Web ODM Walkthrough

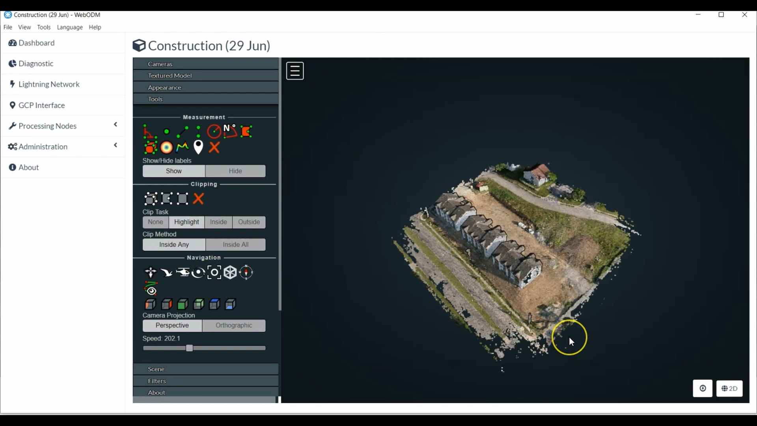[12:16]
And it looks a little bit, um, uh, sparkly. This is because you're seeing all of the, uh, the, uh, point clouds, uh, and you can bring those in, of course. And again, it's not very, um, I guess attractive, but it is showing all the point clouds themselves. If you wanted to be a little bit more smooth,
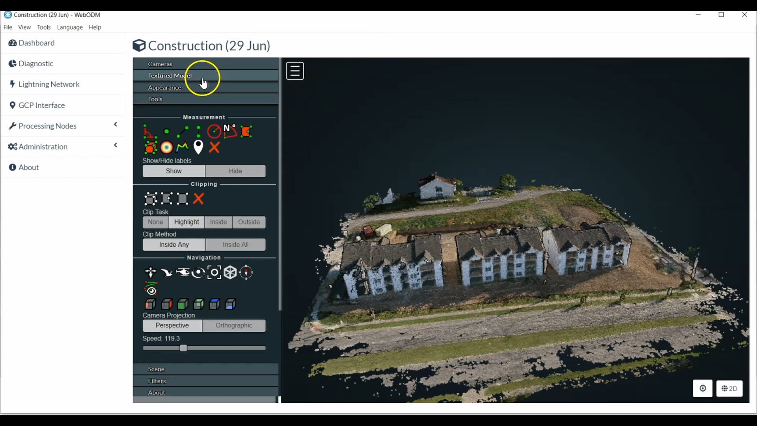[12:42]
simply come up to the textured model and then click on show model itself.
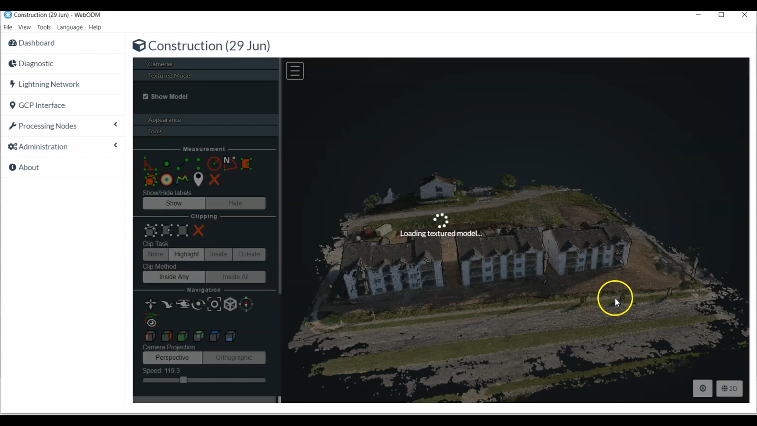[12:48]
It's just going to kind of smooth those things out for you and give you a look at the area that was flown. So this is a pretty decent, uh, 3D model. This particular model itself, I'm not, I didn't do any GCPs. And so there's not, uh, an accurate way of establishing, um, distance, uh, but the model itself does a pretty good job of representing,
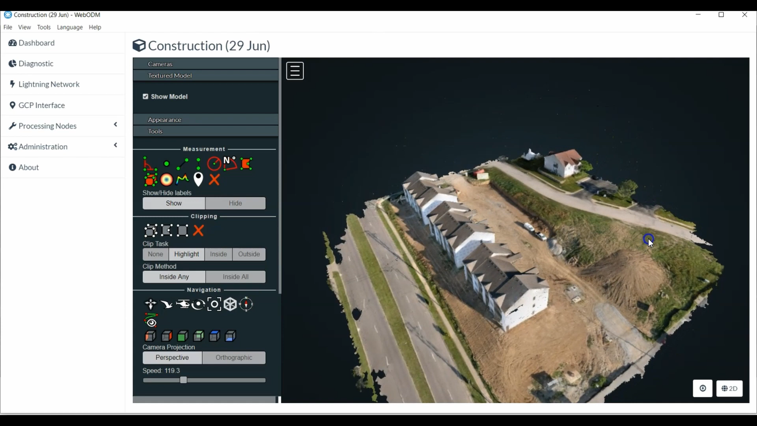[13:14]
uh, the information specifically the, uh, buildings that are being, that are under construction, uh, for, uh, for those purposes. You can do a few other things with regard to the model itself, besides changing the appearance, you can also add in things like a sky box, add in the clouds, or you could use the gradient scale,
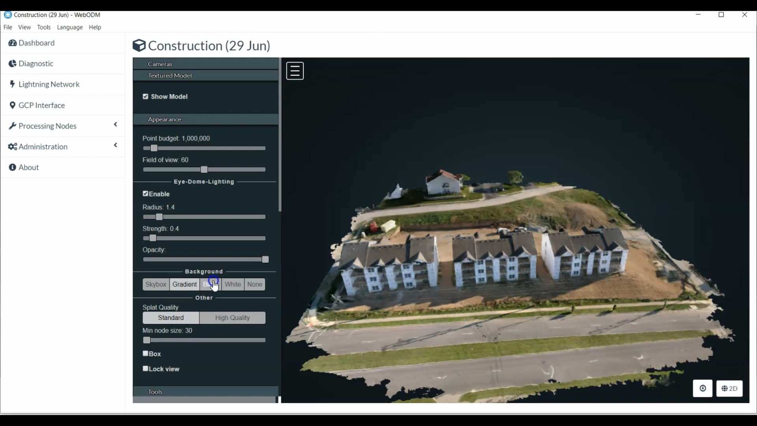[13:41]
which it was would use the background for black or white or none, uh, whatever it is you'd like that would best represent, uh, for you or for your client, uh, the image itself.
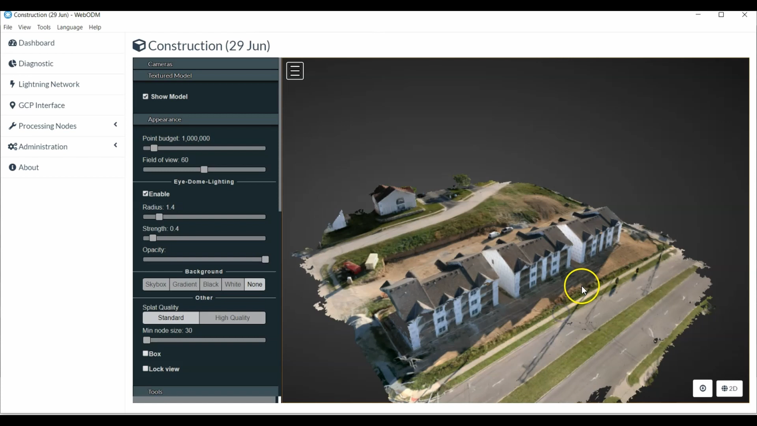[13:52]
But otherwise, again, it's a, not a bad 3D model. And because I was shooting this using the oblique, you got much more information that was put into it. Now, again, 197 feet, you're still using a, uh, sub one inch, um, camera and that's a rolling shutter. So the, uh, the, uh, crispness is probably not going to be the same that you would find with, say, a mechanical shutter.